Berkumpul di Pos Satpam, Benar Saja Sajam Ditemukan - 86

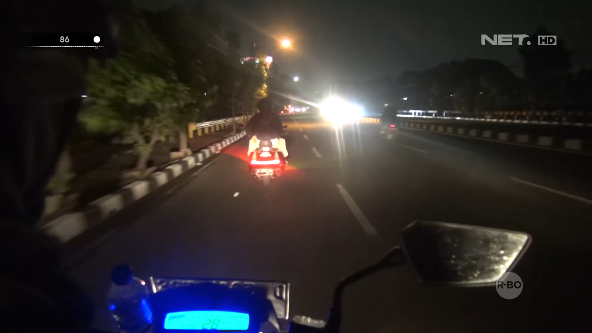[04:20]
Kita melanjutkan sampailah ke jalan bebas. Kita melihat segerombolan pemuda yang berkendaraan.